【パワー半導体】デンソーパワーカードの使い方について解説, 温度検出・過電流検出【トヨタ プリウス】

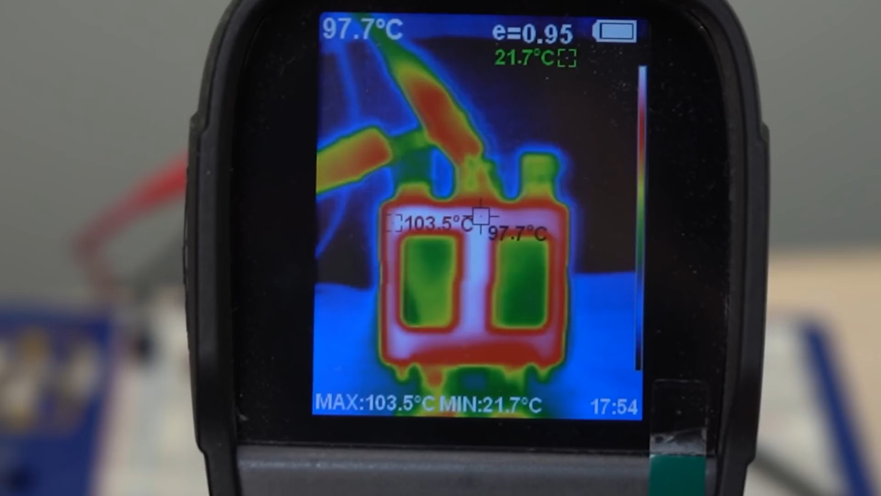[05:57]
On screen: spot 97.7°C, max 103.5°C, min 21.7°C
104度高いですね温感ダイオードの順方向電圧を測定してそれを温度に変換しますこれはシリコンダイオードの順方向電圧の温度特性ですこの0.